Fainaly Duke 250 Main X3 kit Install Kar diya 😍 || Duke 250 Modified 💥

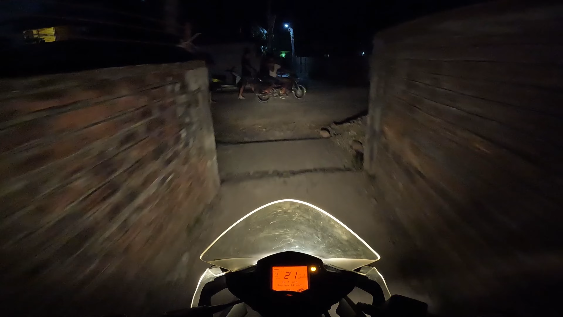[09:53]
ओहो भाई अभी एक्सीडेंट हो जाता, और देख लो गाइस, वो पावर पर लगाने के बाद थोड़ी सी जो अपनी पावर,